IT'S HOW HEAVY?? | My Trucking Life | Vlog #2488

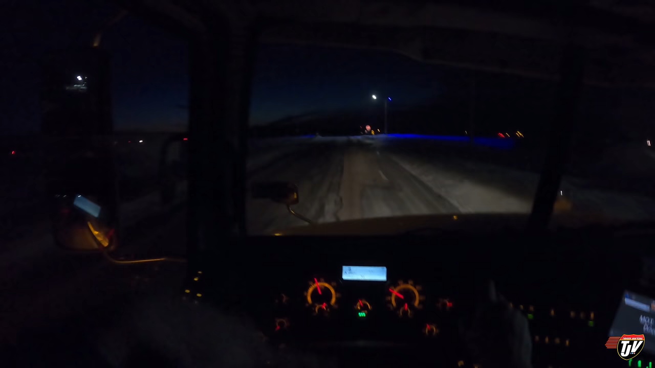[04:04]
so it's still dark when I'm getting going now and this light is still purple at this intersection if you're wondering
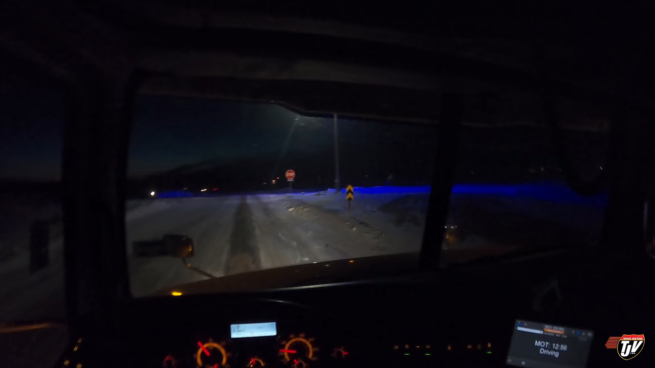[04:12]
and I've been noticing more and more of them turning purple